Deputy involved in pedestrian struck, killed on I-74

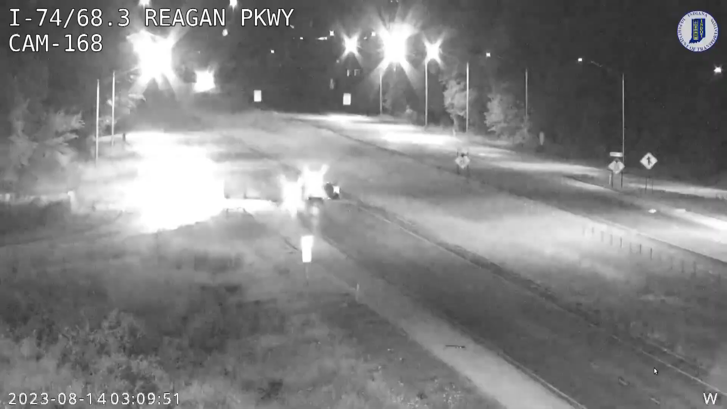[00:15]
The accident happened about 1.30 Monday morning on Interstate 74 in Hendricks County, near the Ronald Reagan Parkway exit.